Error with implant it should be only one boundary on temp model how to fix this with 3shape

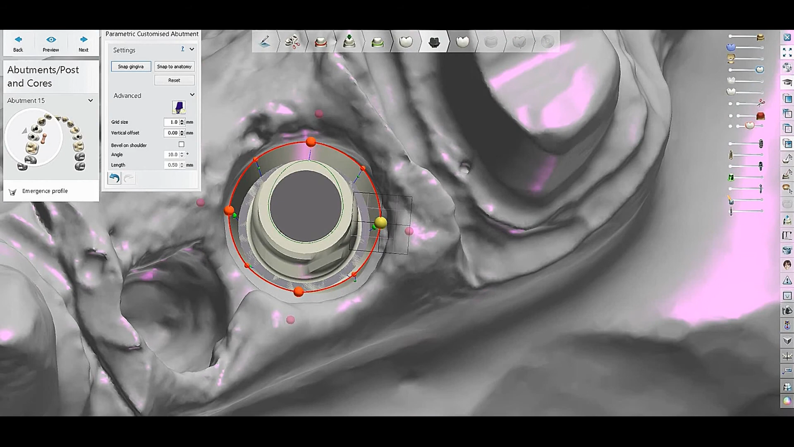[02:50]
we will just select the control control and then we will make the profile emergence profile is little bigger select